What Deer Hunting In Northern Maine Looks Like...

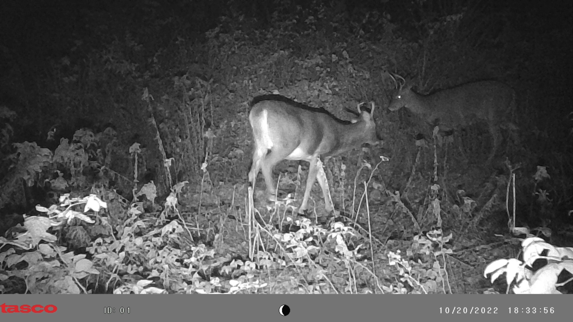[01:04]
They're really tall and have different points coming off. And like they're butting heads and doing a little fighting and just hanging out completely in front of the camera. So clearly, good area to put a camera.